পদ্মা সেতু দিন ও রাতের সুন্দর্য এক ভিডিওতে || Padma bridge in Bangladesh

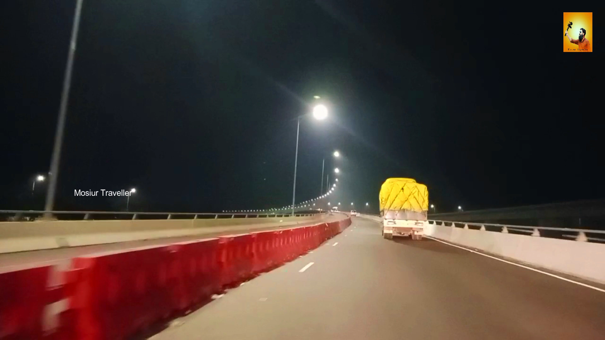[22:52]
দেখতে একটু এস আকারের হয়েছে, যার ফলে আপনি যখন গাড়ি ড্রাইভ করবেন তখন এক দৃষ্টিতে পুরো পদ্মা সেতুটি দেখা যাবে না, কারণ ওই পাশ থেকে যখন একটি গাড়ি রাতের আধারে আসবে তখন হেডলাইট এবং অপর দিকে যে গাড়ি চালকের চোখে না পড়বে সেই